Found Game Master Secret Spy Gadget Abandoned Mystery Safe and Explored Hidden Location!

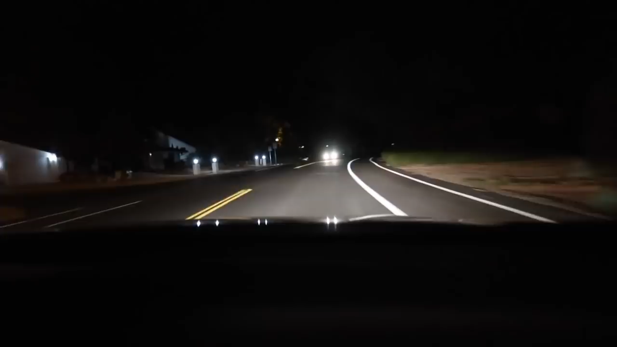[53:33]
That's the car. Whoa, that's the car that was that's following the car us. That went by right there. Did you see them? Yes. That was exactly the same people.